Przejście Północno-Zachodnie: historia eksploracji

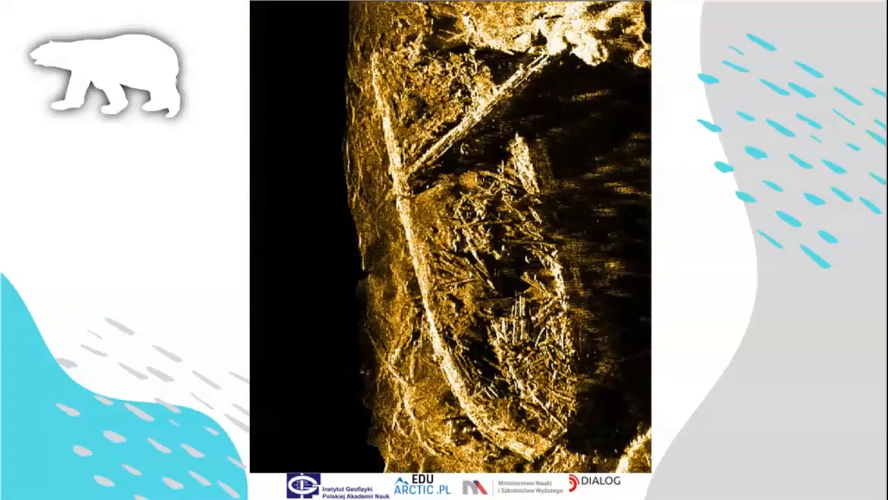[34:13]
Statek wyprawy został odnaleziony w 2010 roku u północno-zachodnich wybrzezie wyspy. w ramach całego wieloletniego cyklu poszukiwań prowadzonego przez służbę kanadyjską, która miała, chciała odkryć również, wyjaśnić tajemnice statków wyprawy Franklina.